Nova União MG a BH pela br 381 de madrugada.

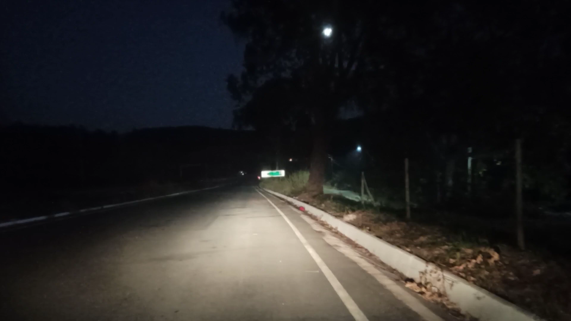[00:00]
Fala galera, bom dia, boa madrugada para todo mundo, boa tarde, boa noite para quem estiver assistindo em qualquer horário A gente está saindo aqui de Nova União, sentido Belo Horizonte, agora é às 5h30 da madrugada E a gente vai seguir aqui pelo BR381, sentido Belo Horizonte, ontem,
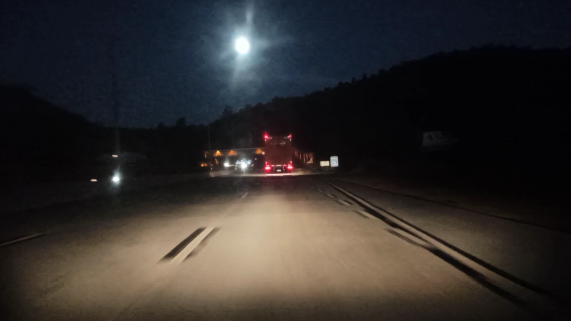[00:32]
ontem começaram a uma obra, né, com o que tudo indica começaram Uma obra de revitalização, uma obra de recapeamento aí da pista Entre os trilhos de Rabina e o trilho de Caeté Onde será no futuro o lat 8 da duplicaça
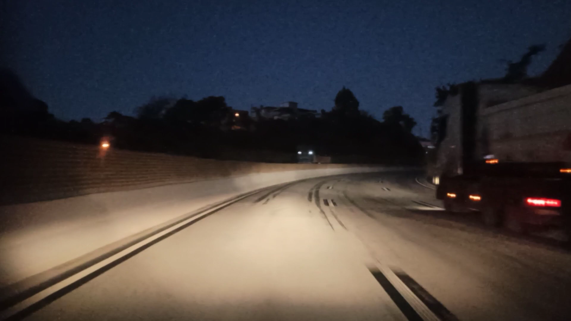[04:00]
E eu perdi esse controle Se batesse na mureta Caia lá embaixo Porque a mureta era muito pequena Uma barreirinha de proteção E aí E aí E aí Que dó Que nesse horário assim O Brilho da Lua Estoura aí Na imagem Fica ruim
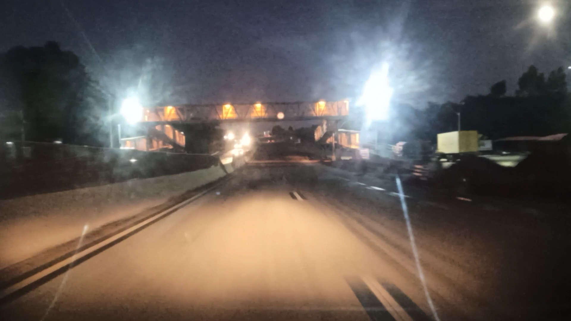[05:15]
Passando frente da domingo Eu só arranco as canela O outro lugar que eu falei ontem que tá minha obra é aqui, ó, na direita eles tão fazendo a contenção do barranco ainda, né, não tô fazendo quase nada nisso, tão fazendo tipo uma saída ali com a contenção do barranco,
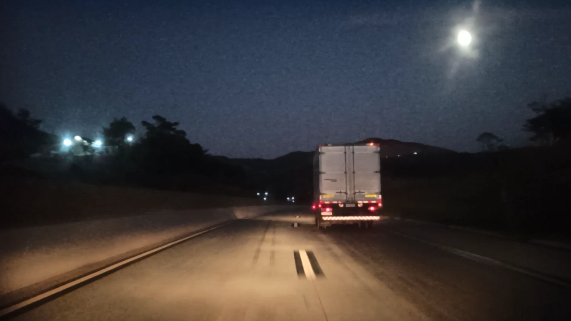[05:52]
e aí gente, pra quem roda aqui a noite a visibilidade é essa, exatamente essa a nossa visibilidade. Vamos passar agora no viado, 600 metros,
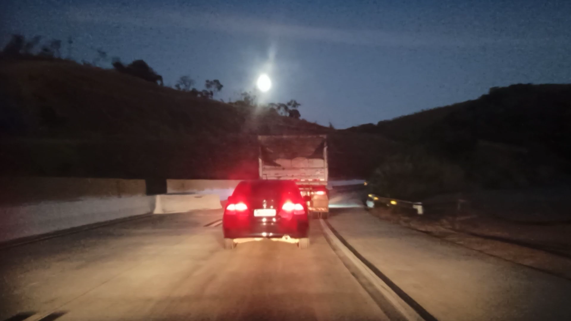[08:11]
Mas aí não, nessas barreiras que tem aí, na barreira New Jersey.
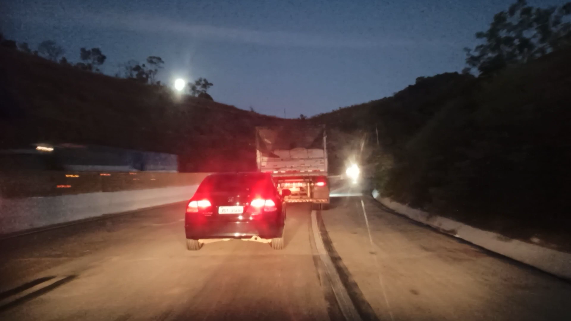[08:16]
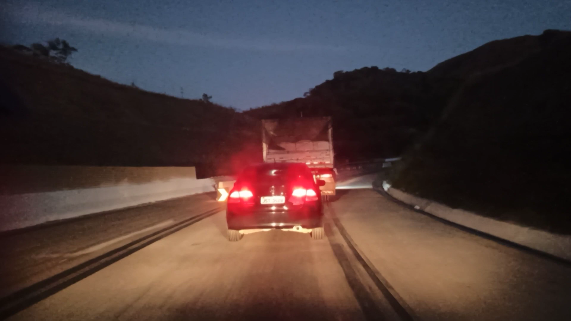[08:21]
Aqui afunila tudo. Fica tudo bastante apertado. Rio Peixe, essa pontezinha é sobre o Rio Peixe.
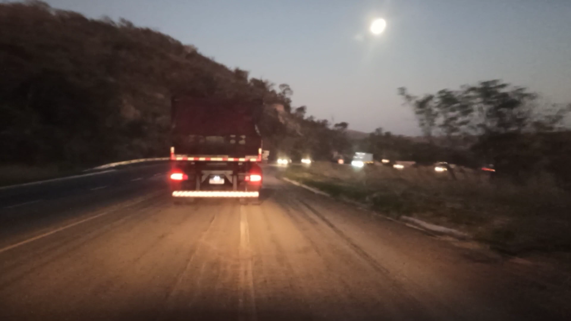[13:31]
mesmo Tá vendo aqui um corte de pedra que tem na descenda,
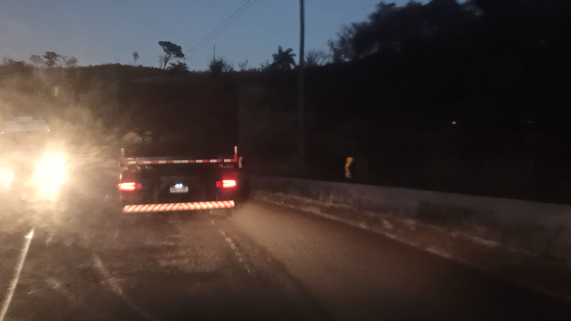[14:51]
as carretas, os caminhões estão bem aqui cortando e não ultrapassando do outro lado acho que é esperto que eles vêm na contramão do mesmo, olha lá, a carreta a gente vai colocar aqui um pouquinho pra gostar mesmo, tá esperto não sei se vai estar em obras aqui agora, vamos ver como vai passar, aqui não vai não